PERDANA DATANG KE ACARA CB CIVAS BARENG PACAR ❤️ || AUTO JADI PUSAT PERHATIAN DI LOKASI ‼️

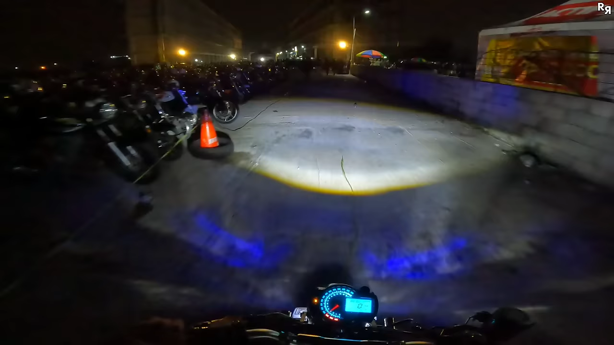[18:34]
Oke, guys, ya seperti kayak gini ya keseruan di acara CBC Fast Surabaya.
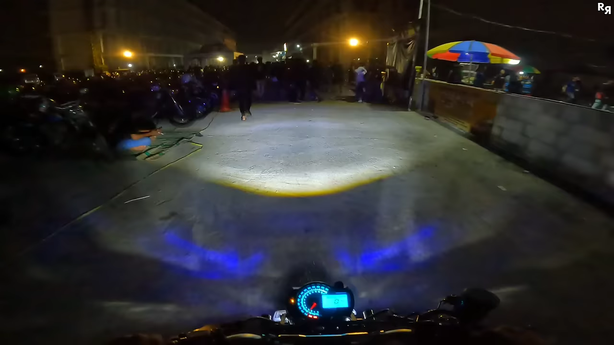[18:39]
Menurutku sih seru banget sih, rame.
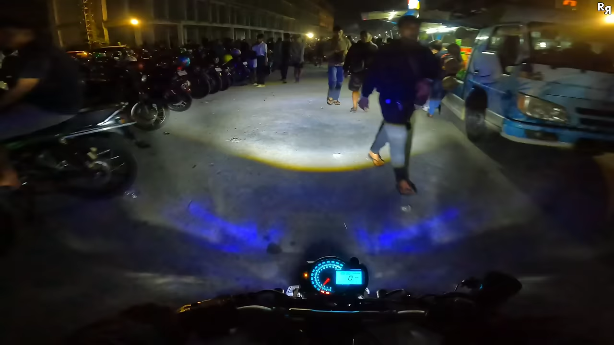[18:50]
Wah, rame sekali, guys. Tinggal 1 jam acaranya kelar ya, jam 10 ini aku balik jam 9 sama Ayang sama teman-teman juga.